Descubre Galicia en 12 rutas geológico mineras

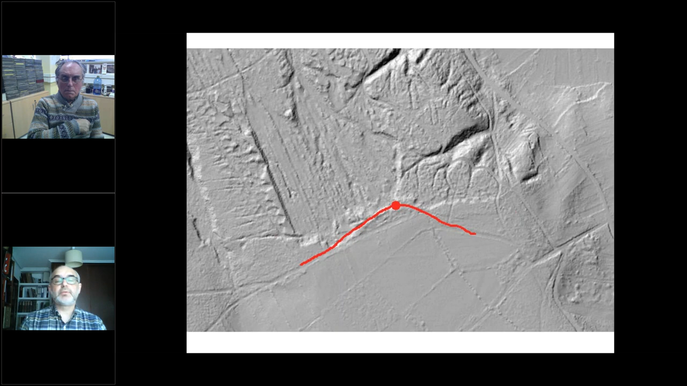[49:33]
de surcos que se van juntando en determinados sitios, que era por donde los romanos metían el agua del río Tioira, mediante canales, para arrastrar el agua y producir y poder sacar estos materiales finos donde se encontraba el oro. Esto es otra mina de la zona que
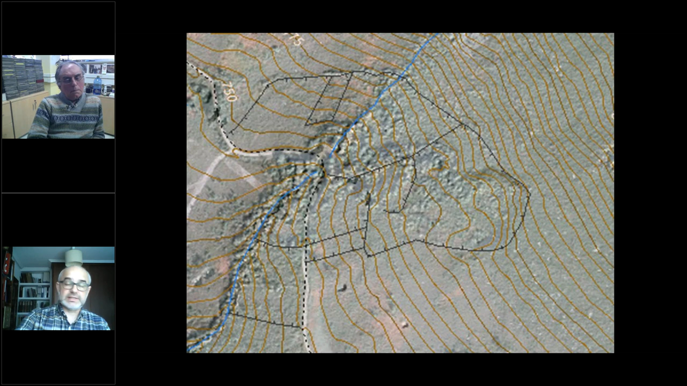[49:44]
cuando estás allí no ves absolutamente nada, pero en foto aérea puedes ver perfectamente cómo ahí hay unos cortes totalmente artificiales.
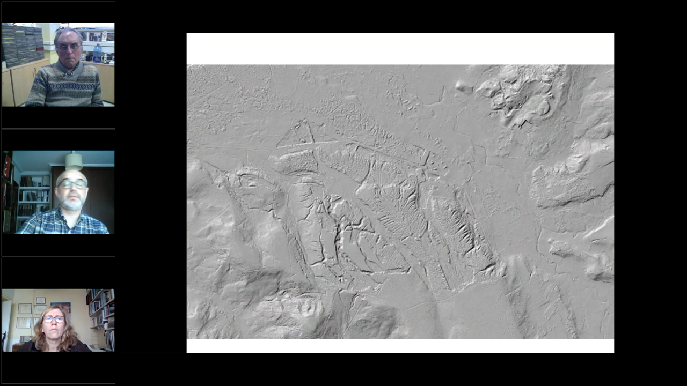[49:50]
Esto es otra fotografía de relieve de la zona y podemos ver las zonas llanas al sur y como al norte.
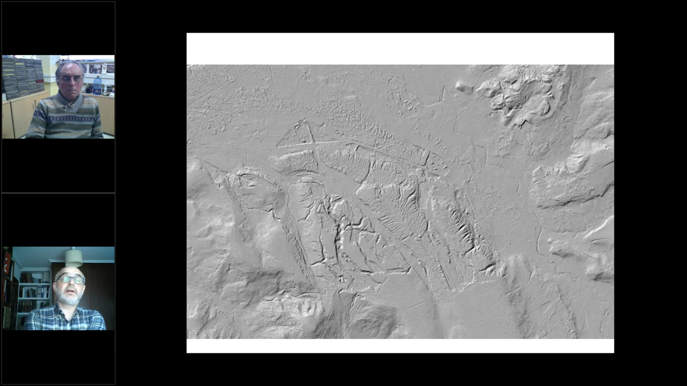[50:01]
Esta mina, según unos autores, puede llegar a tener 500 hectáreas de superficie, según otros arqueólogos pasaría de las 1000 hectáreas.
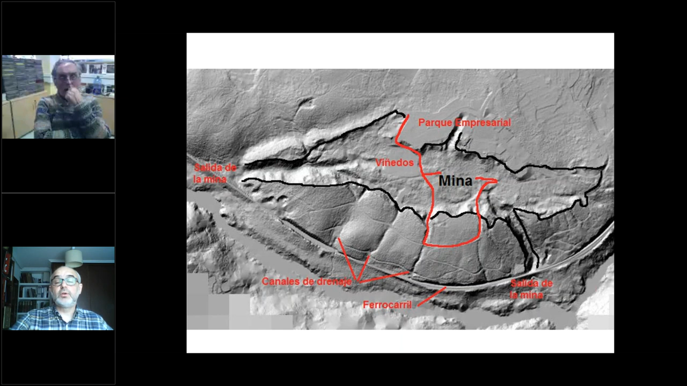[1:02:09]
con la ruta que he propuesto en rojo, como tenía dos grandes salidas hacia el río Miño y luego otros pequeños canales de desagüe. Este es uno de los canales menores de desagüe, con lo cual podemos ver la altura de lo que los romanos llegaron a excavar.